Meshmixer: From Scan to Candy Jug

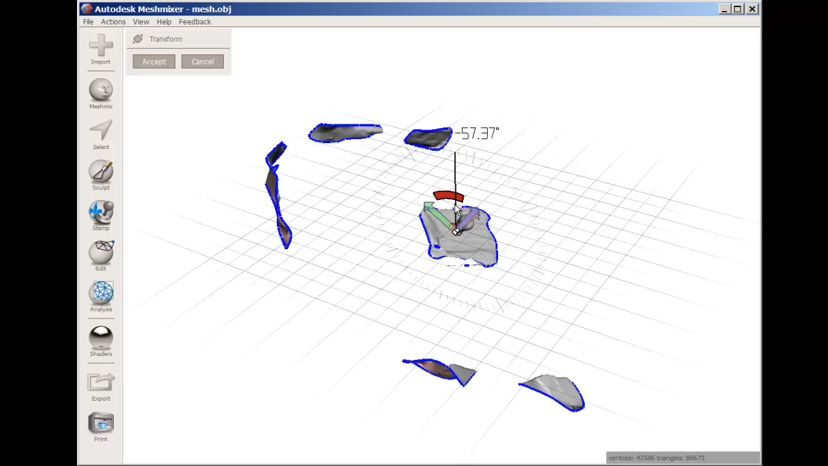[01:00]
Press T, and that brings up the Transform Tool, and its widget with which you can orient the capture to match the grid.
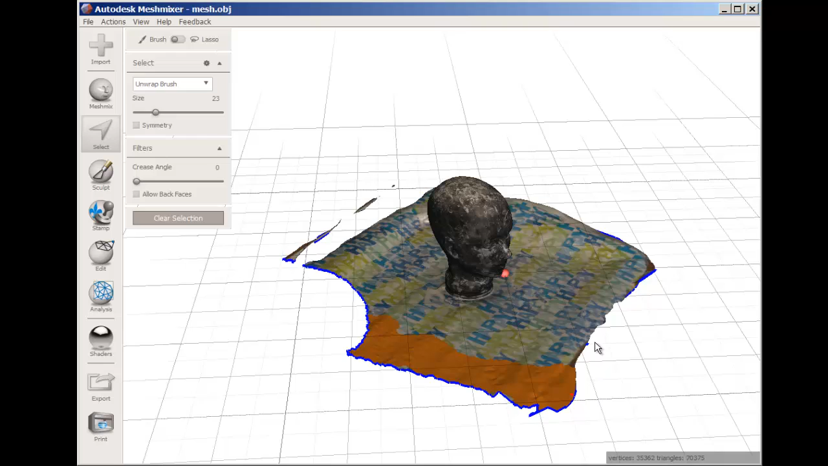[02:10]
and that will select everything on one side, or a closed loop to select everything inside it. You can increase the brush size. All the brown is the selected portion, and hit Delete. Draw a loop with the left mouse button to press, and get rid of that little bit.
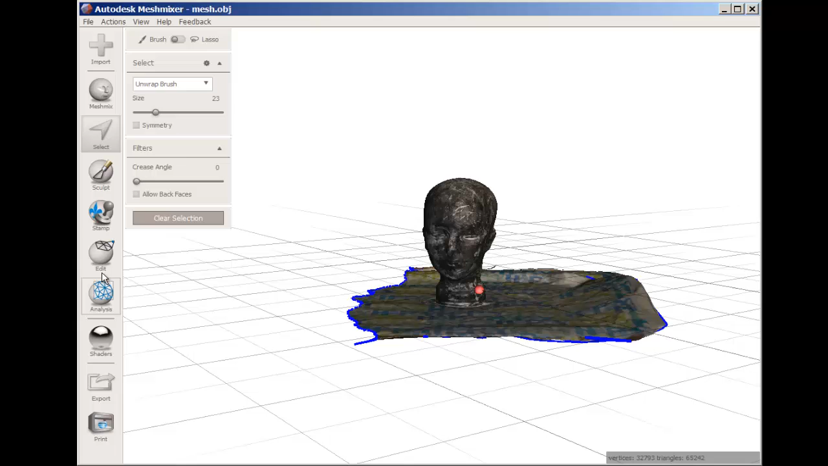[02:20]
Now, at Edit Plane Cut, cut the bottom of the head off.
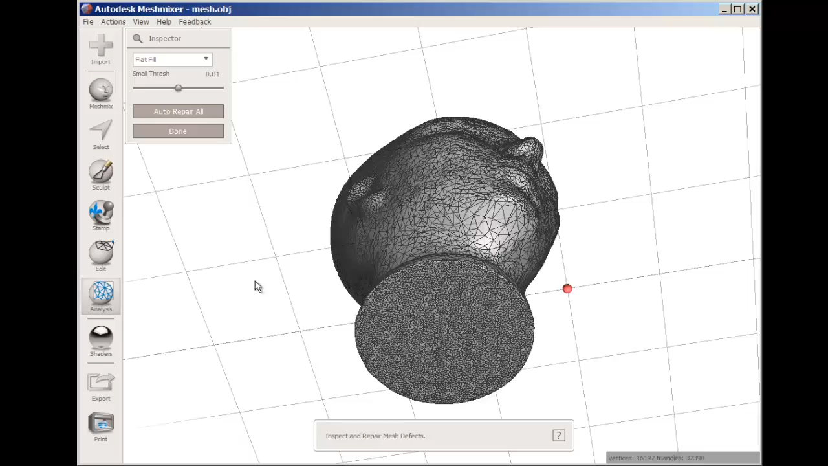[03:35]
The head is still hollow, but the bottom is sealed.